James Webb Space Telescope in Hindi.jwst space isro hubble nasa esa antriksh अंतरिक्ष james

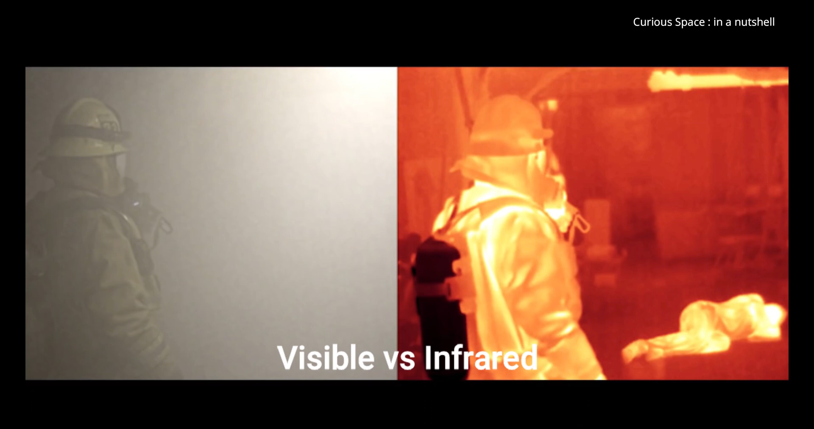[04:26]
गरम वस्तु जिसमें टेलिस्कोप भी शामिल है इमिट इंफ्रारेड लाइट इंफ्रारेड